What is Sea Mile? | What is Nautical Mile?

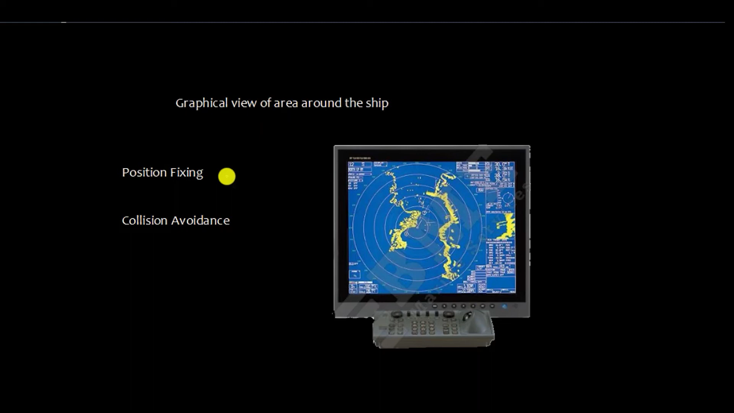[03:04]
So, that is used for position fixing and, of course, for collision avoidance. You must have heard about X-band and S-band radar.